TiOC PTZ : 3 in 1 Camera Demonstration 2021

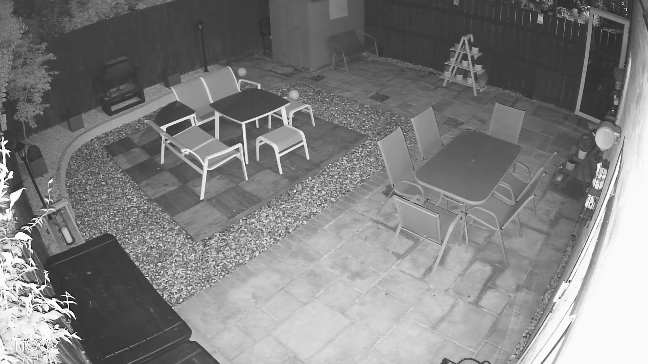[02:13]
Now one of the key elements is a smart illumination. That's where we work together with infrared light and white light and then of course if necessary the red and blue active deterrent light.
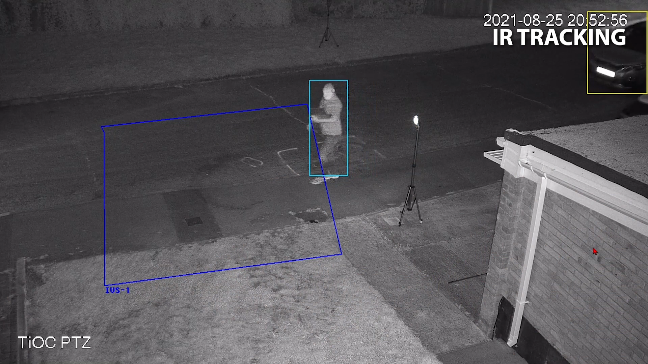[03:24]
We can set the actual camera to monitor motor vehicle or human and then of course while doing this then of course we can reduce the false alarm rate upwards of 98 percent.